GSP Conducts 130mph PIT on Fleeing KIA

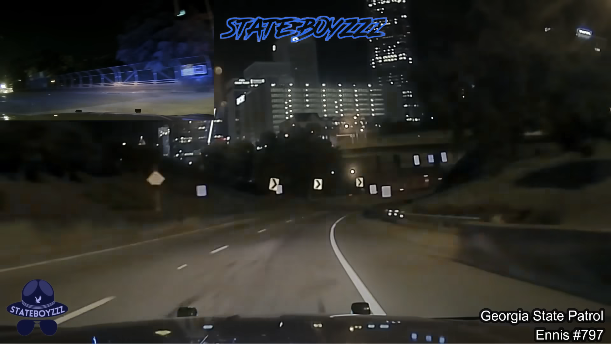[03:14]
But he's still on 75 south. I'm not coming up on North Ave. 797. I'm coming up behind him.
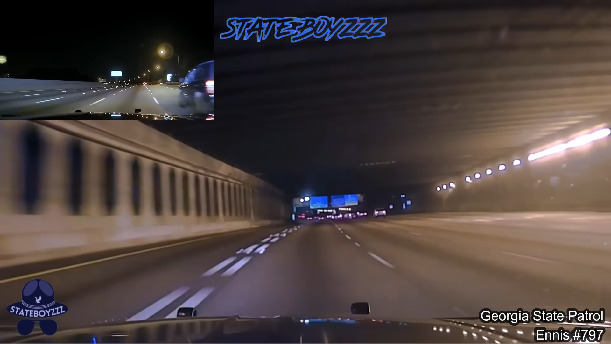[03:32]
Let me know if they get on 20 or not.